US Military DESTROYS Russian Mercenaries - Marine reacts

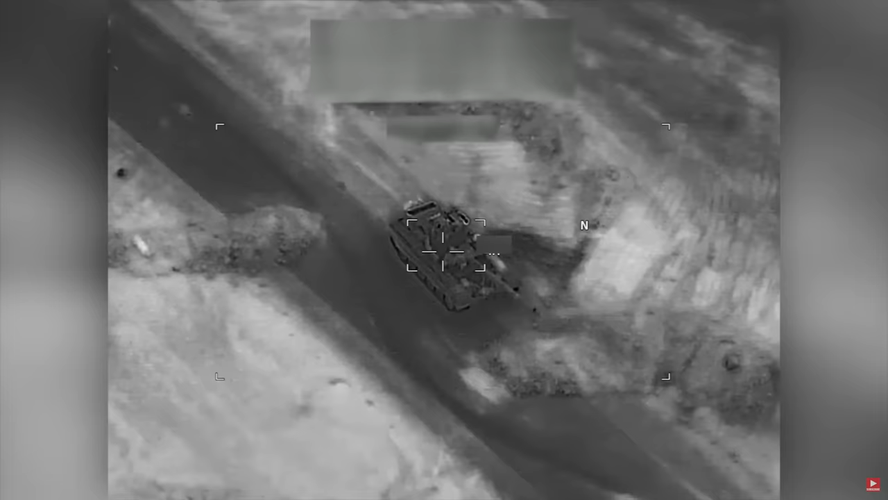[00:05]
The laser-guided Hellfire missiles found their target in the Russian battle tanks.
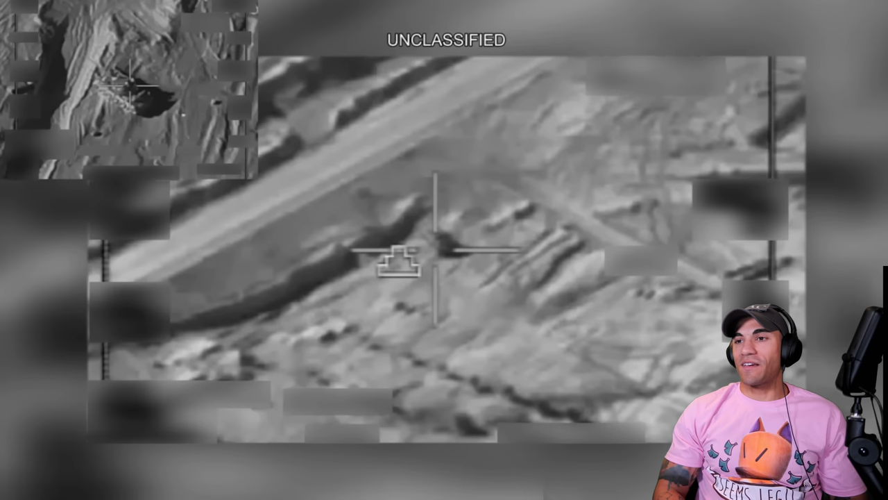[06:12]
Even before the Russian convoy reached its starting position for the attack, the first and last vehicles were taken out.
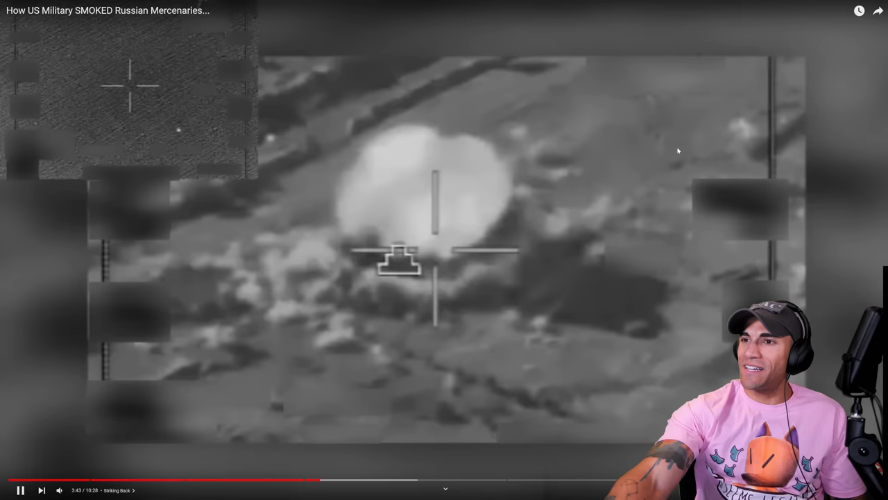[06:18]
Wait, what? Wait, before they even reached their SP point, they didn't even... So, I get it. Yeah, you want to kind of like soften the objective with indirect fire, but when you guys haven't even like remotely got close to crossing that LD, that line of departure, I don't know. It seems a little bit weird. I'm not like an expert in convoy ops. I didn't really do a whole lot myself, mostly light infantry stuff, but it does seem kind of odd. That's pretty freaking gnarly, though.
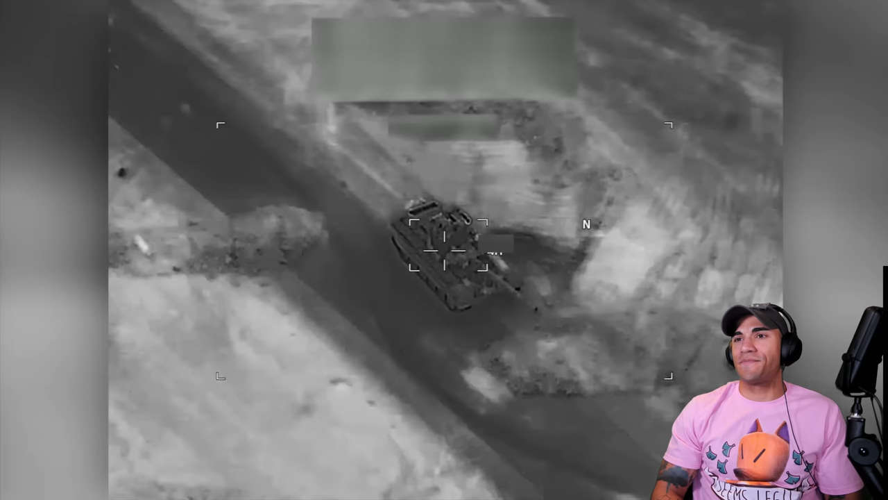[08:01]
The laser-guided Hellfire missiles found their target in the Russian battle tanks, while the 30-millimeter cannon forced the enemy infantry to withdraw.
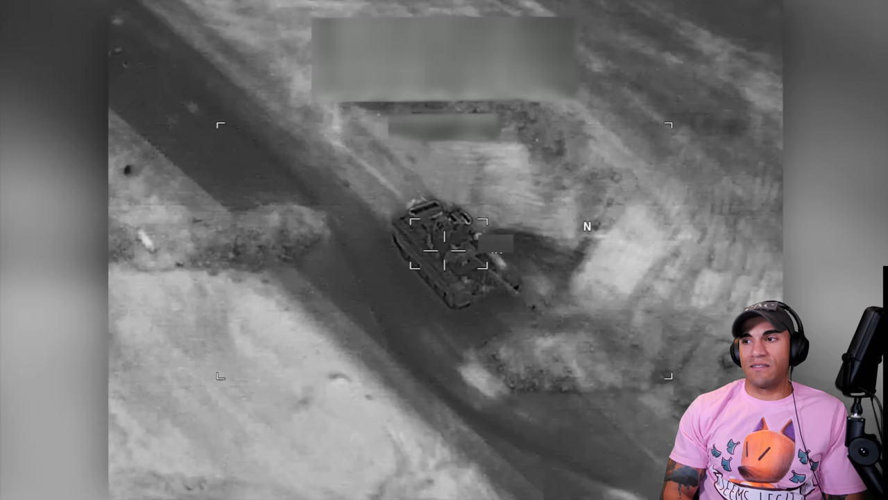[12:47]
All combat vehicles have been destroyed with the exception of a single battle attack armored personnel carrier.